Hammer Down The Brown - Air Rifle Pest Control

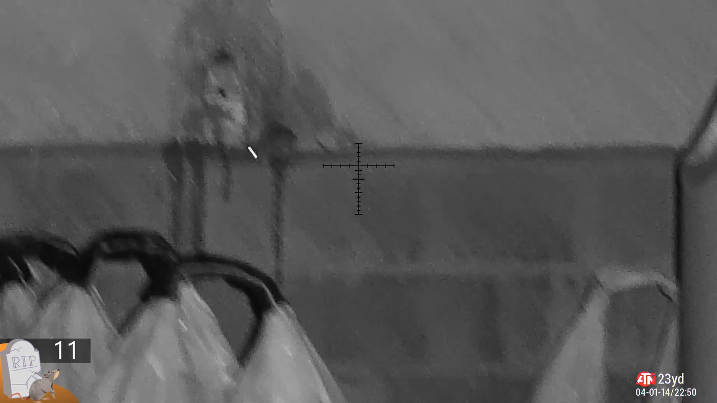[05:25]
Very small rat, actually. I shot him and I absolutely turned him inside out.
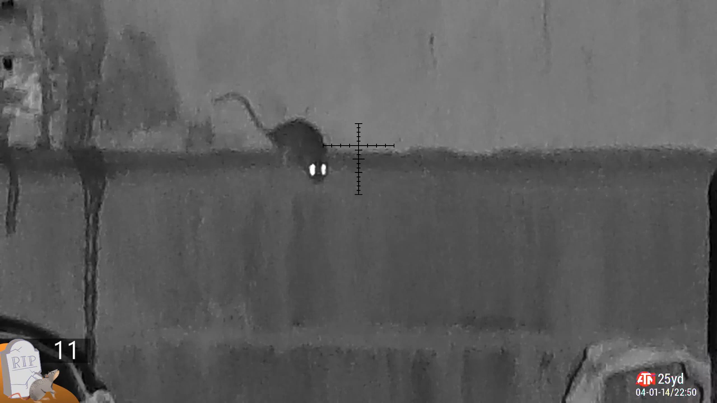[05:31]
Literally, he was wearing his inside and his outside.
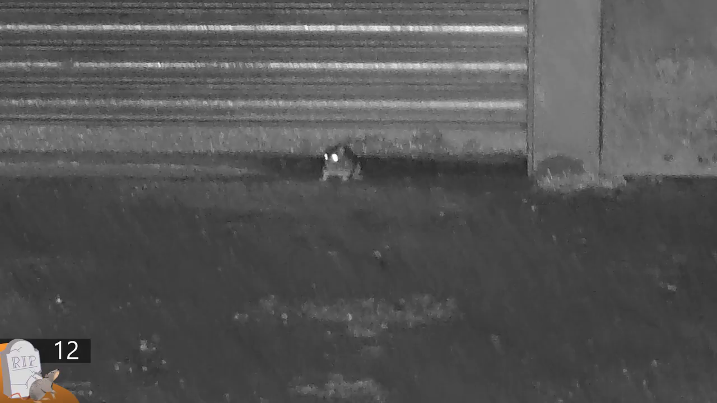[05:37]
So, I can't show you that footage, but trust me, he's probably dead.
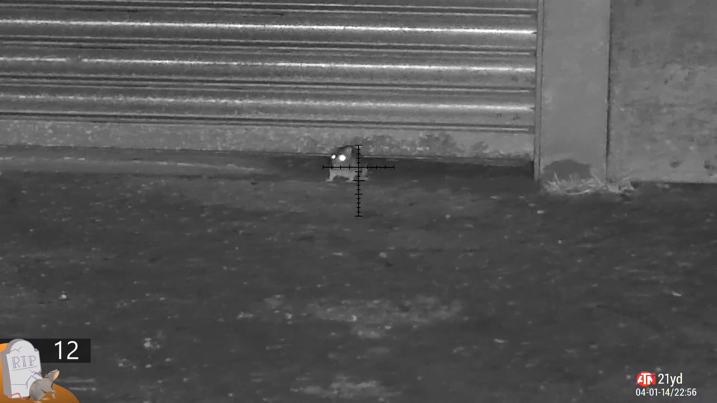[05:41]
Back outside. Now, just to the right of this is where I shot his buddy against the wall.
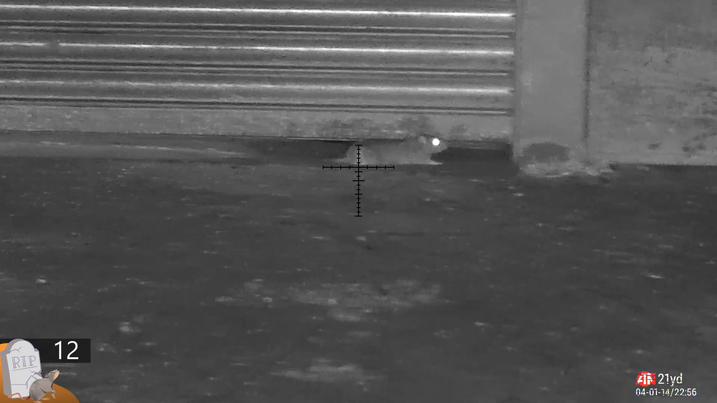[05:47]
He moves just at the wrong time. The pallet lands and injures them, but a quick follow-up shot. Kneels them to the ground.
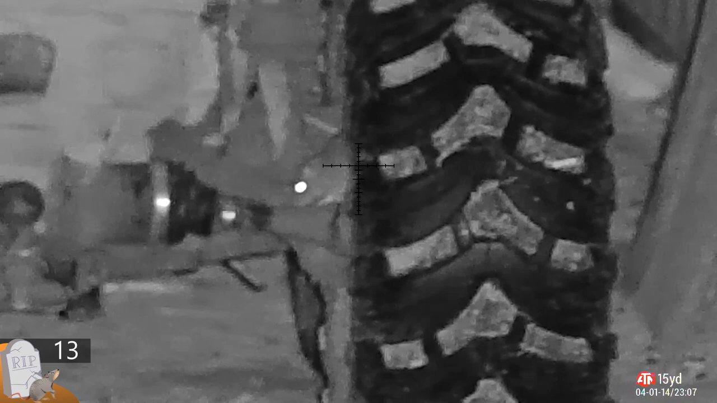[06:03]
Back in the workshop, on the quad bike again.
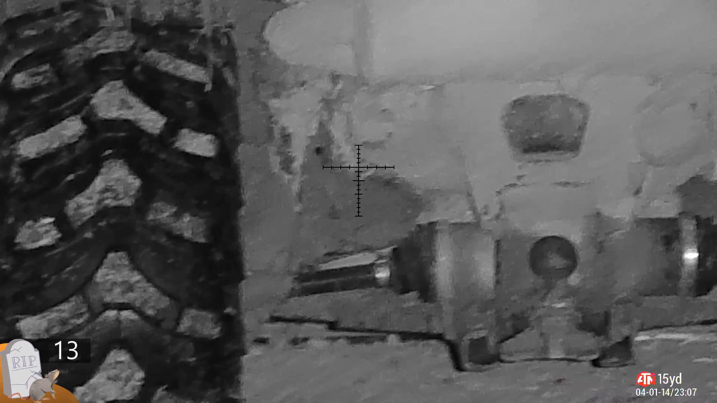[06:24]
Because they climb into it, on it, around it and you can't always get the shot.
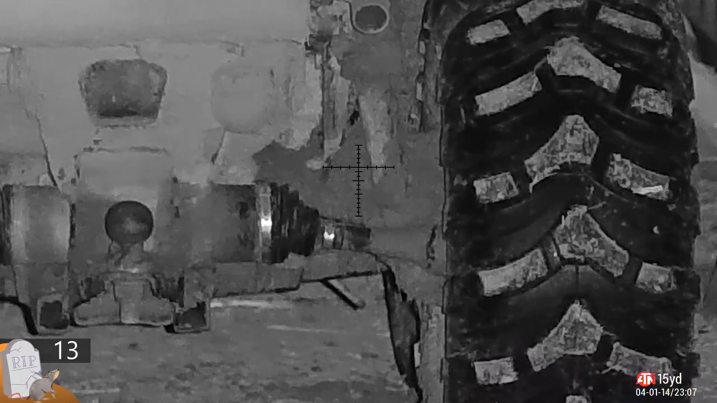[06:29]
So, if you know there's one there, have a look around. There might be a second or third that you can get the shot on.
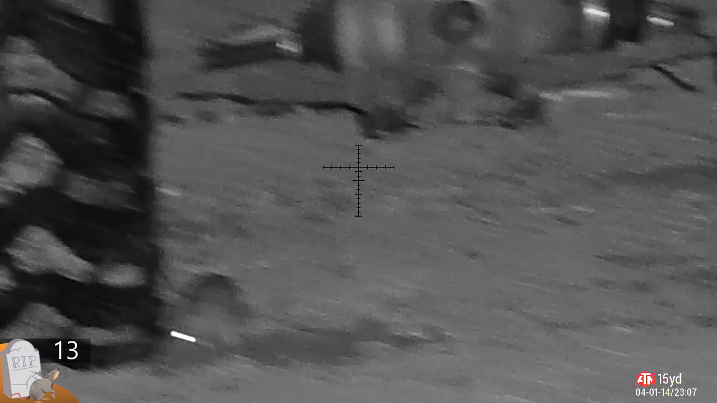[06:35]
As it happens, this one sticks his head out and he gets moved straight away. Absolutely anchored him straight away.
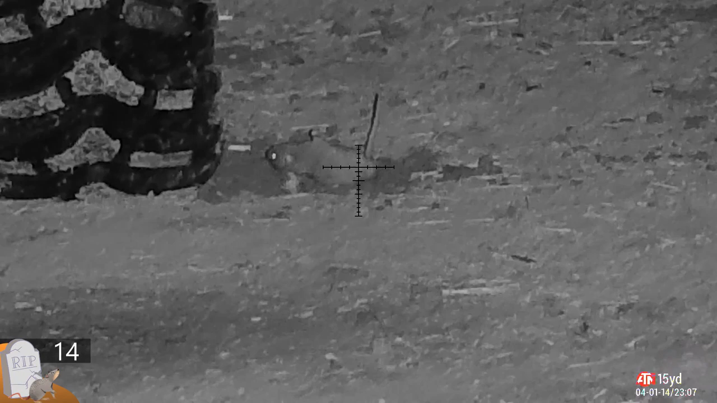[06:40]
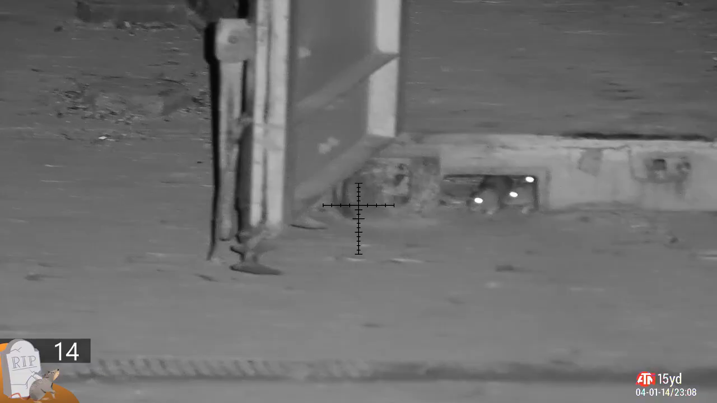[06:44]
Underneath the shipping container and what do I find? Look at this. Little family of three. Looks like mummy and two baby rats. I spy with my little eye. Someone's put a pellet in mummy's eye.
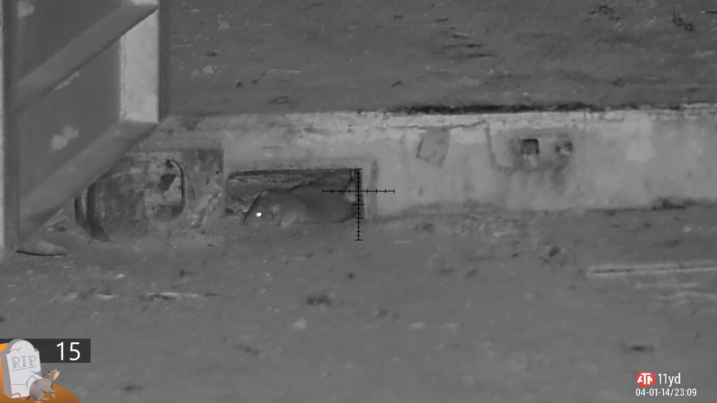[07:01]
That's ruined her day. The youngsters don't know what to do, so I'll just shoot them. Double shot on that one because I wasn't sure if I'd hit it.
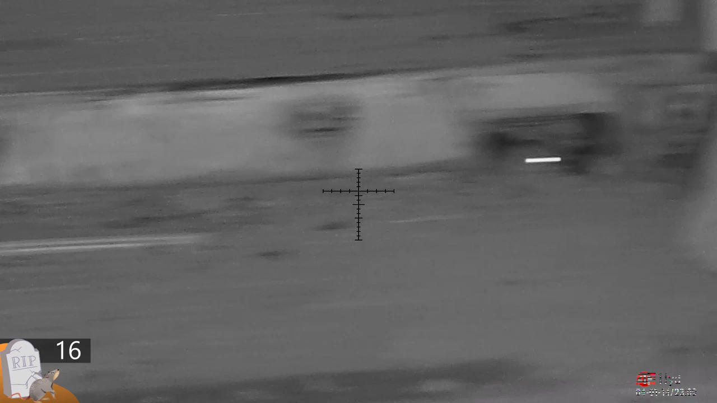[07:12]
I did. And it was dead. I'd killed it twice.
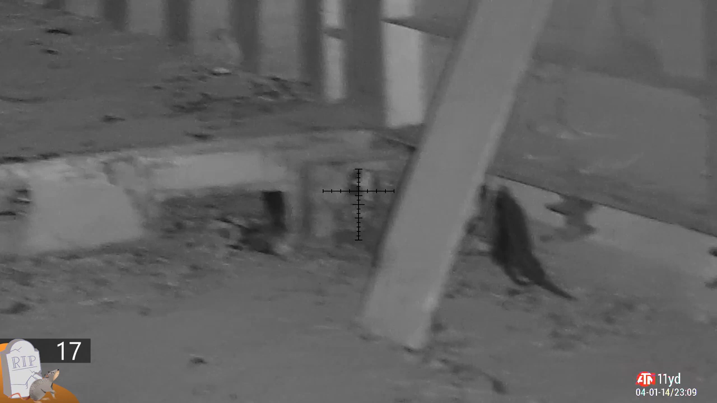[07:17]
And there's another one under there. Rat drink. Come on. What was he saying, Die Hard? Welcome to the party, pal. Come on. Stand still. Well, he does eventually stand still. I pull the rifle. Watch. Idiot.
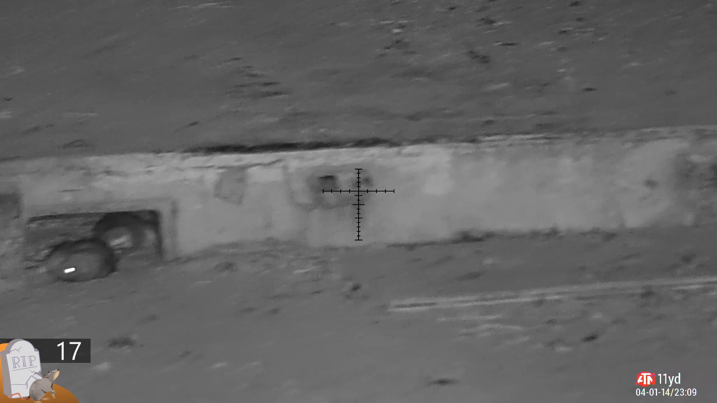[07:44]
Nearly got four in a row there.
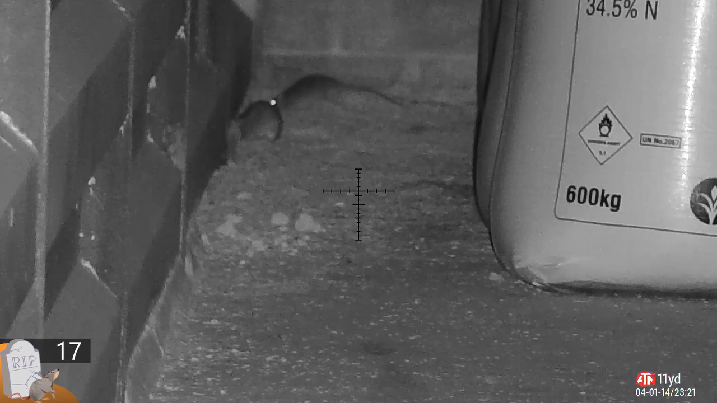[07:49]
Back in the grain store where the first one of the evening was shot. There's a couple of them out playing again. Just choosing the best one to take the shot on. Looks like it came at the front because he's sitting there. Good as gold. Eating all the grain. High body shot because his head was off to one side.
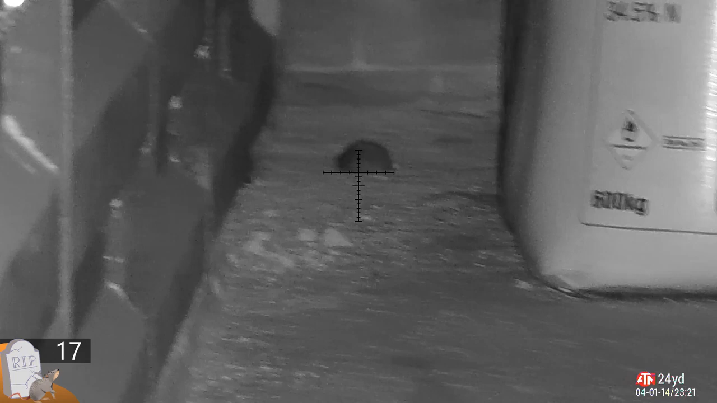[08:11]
Just chop another couple of shots in there to finish off. Good and proper.